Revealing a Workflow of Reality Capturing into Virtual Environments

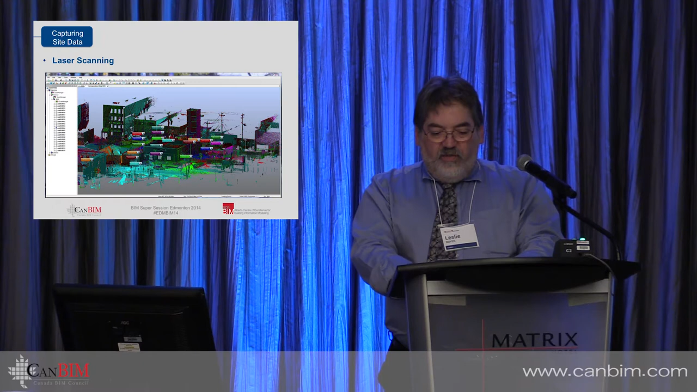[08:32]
So you can see that by hopscotching the laser scanner and reference targets in a determined pattern around the building or from room to room inside a building will allow a complete capture of data for a project. This screenshot, again in Scene Software, identifies the registered and
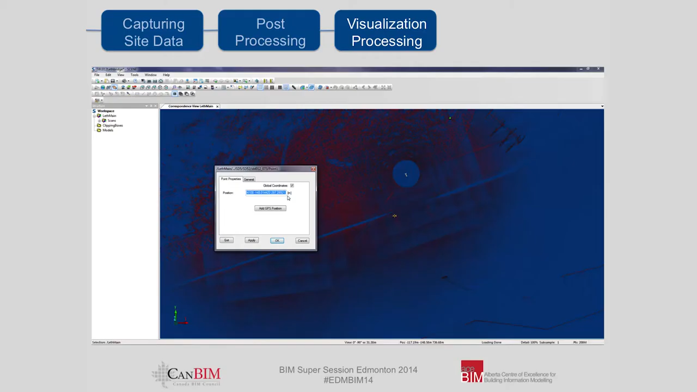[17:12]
that he found a control points which he derived from satellite imagery ended up with a root mean square error accuracy of 22.8 meters.
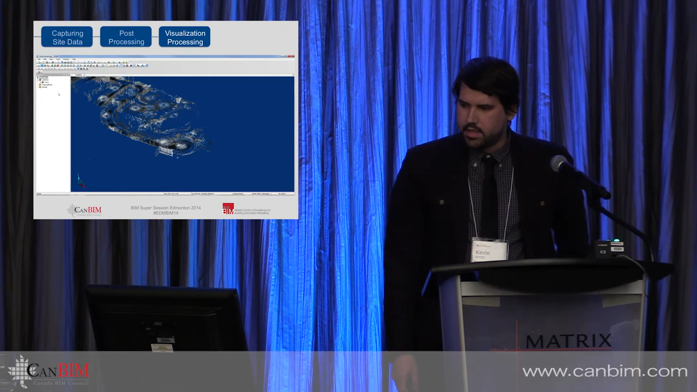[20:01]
So here we want to create a duplicate copy of the point cloud. In this point cloud, there is estimated 14 billion points of data.
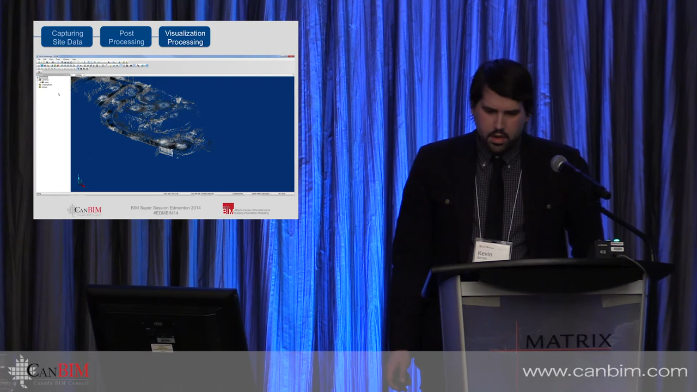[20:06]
So what we're going to do is
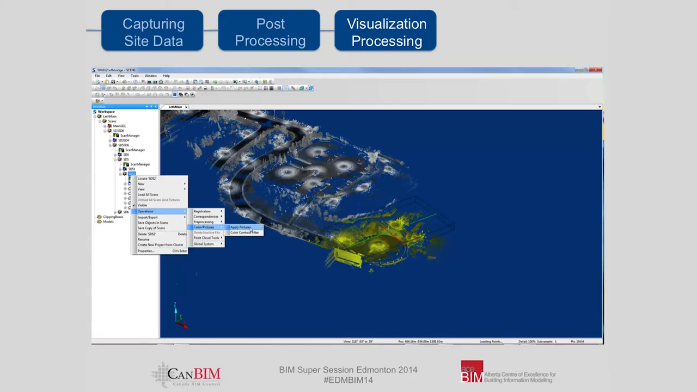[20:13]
We're going to colorize the point cloud and then export it. We're going to grab every 30th row and column of data. This will give us a nice manageable size.
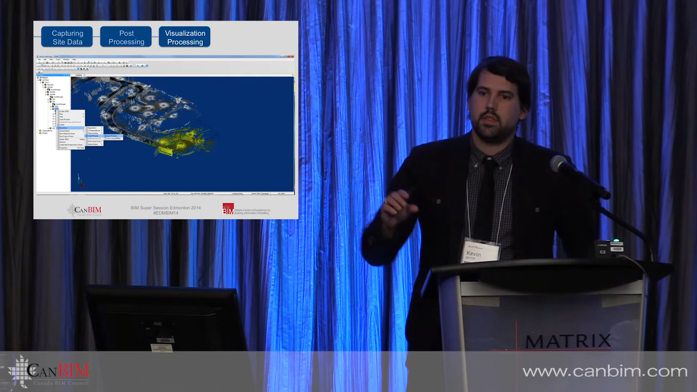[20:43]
After we've condensed the revisions and exported for accessibility, it is it's smaller down to about 90 gigabytes.
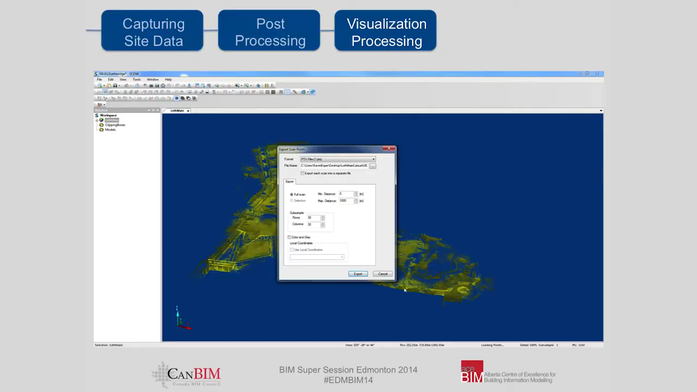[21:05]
we'll have a PTX file now the size of half a gigabyte of data.
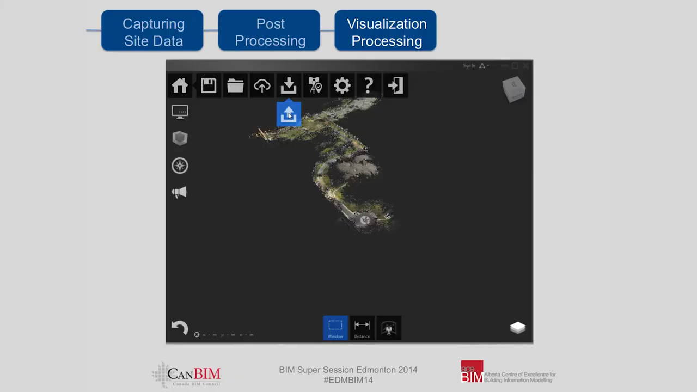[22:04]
we can export this to an RCS file and have a nice 100 megabyte size file that will be running nice and smooth.
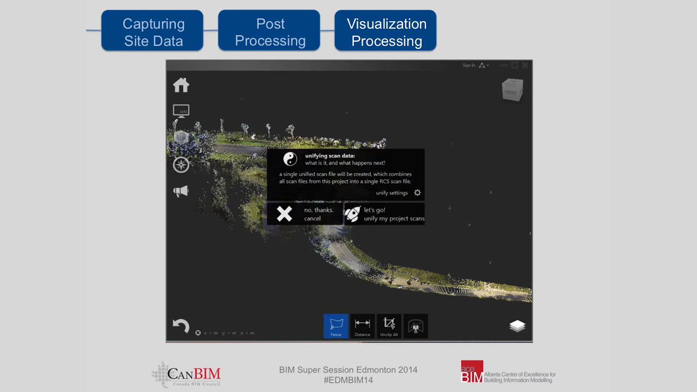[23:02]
be sure to use Save As so you're not overwriting your linked data already. Next, we're going to create a topo auto-extracted from the points.
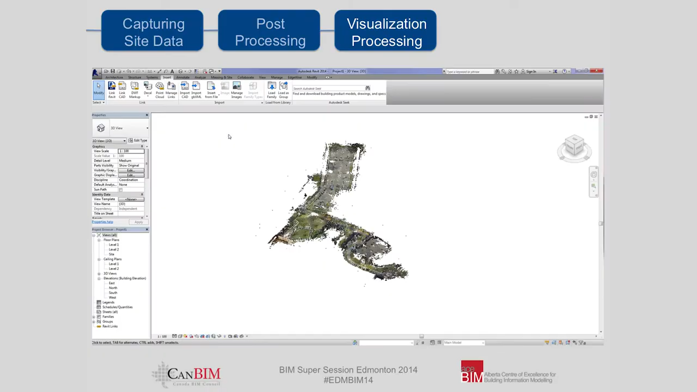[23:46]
So here we have the Revit. And there we have our auto-extracted tin model.
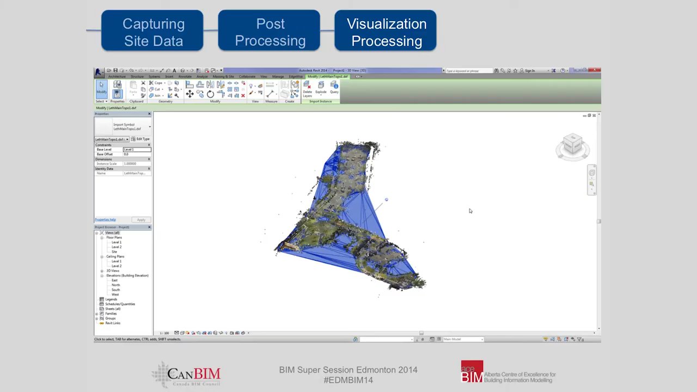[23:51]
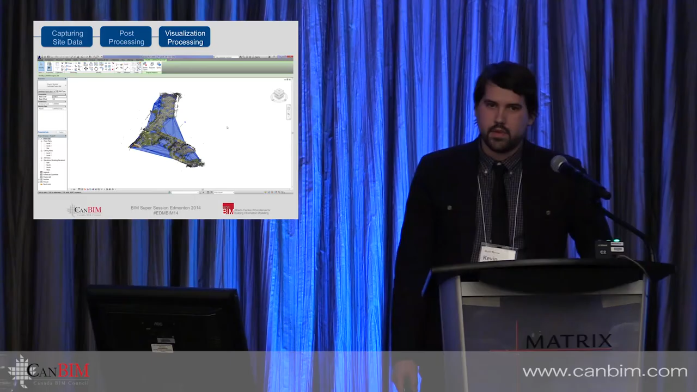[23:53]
And in Revit, when you have a tin model, you also have a topo model.
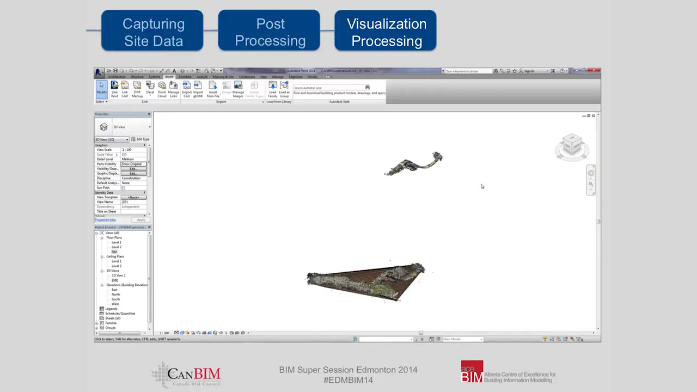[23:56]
But a quick point here is if you ever have point clouds landing in outer space,
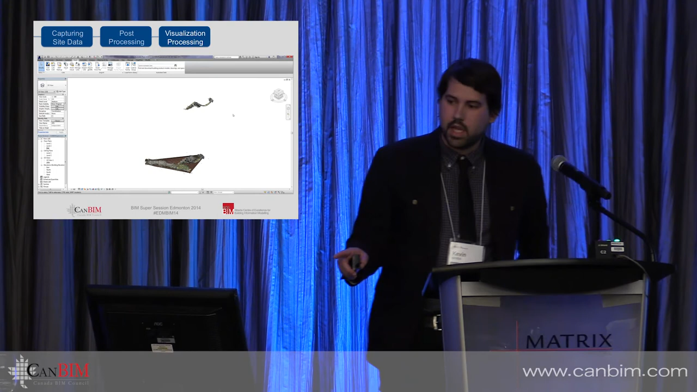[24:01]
it's generally because the project point has been moved. So because we set our origin point,
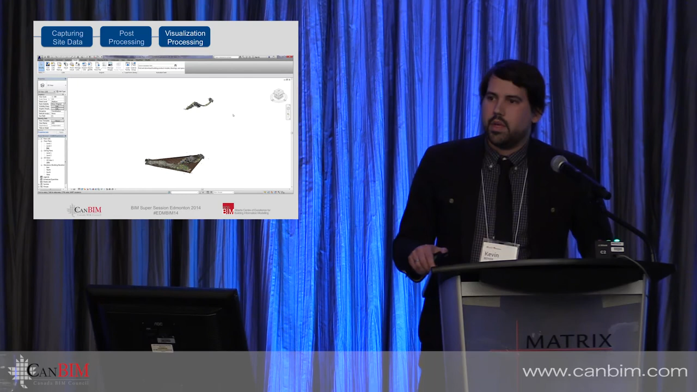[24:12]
we know exact reverse calculations at what point need to be made for this to land and end up exactly where it needs to be again.
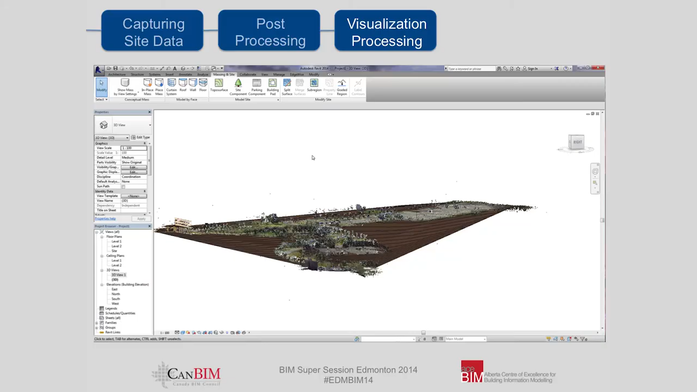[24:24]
So here's Revit with a topo extracted from that point cloud data and the point cloud there. So now we can start design from here.
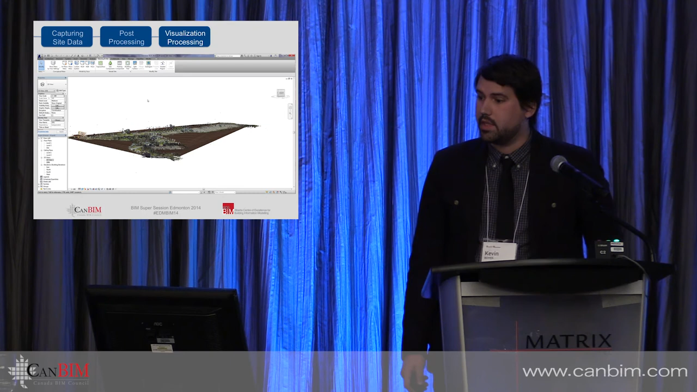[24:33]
If we already have our building, we'll just place it.